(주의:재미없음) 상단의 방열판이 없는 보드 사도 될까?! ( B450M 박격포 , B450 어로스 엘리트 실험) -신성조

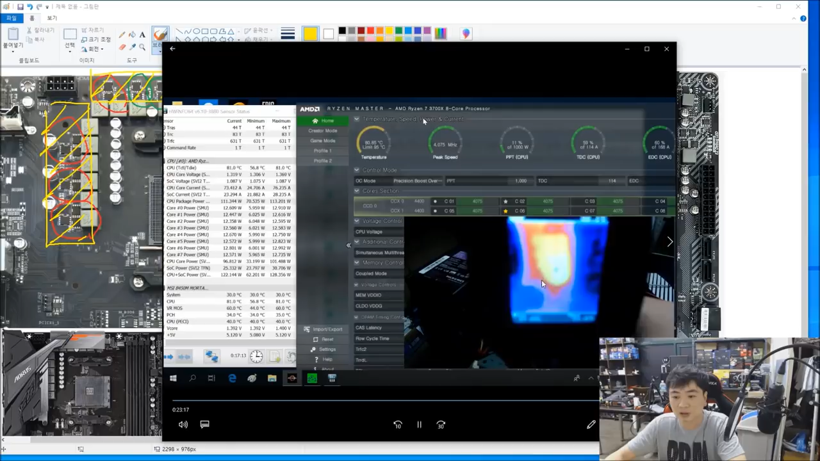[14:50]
상단 방렬판이 없는 부분 방렬판이 없는 부분 찍었을 때 51도밖에 안 나와요. 보이시죠?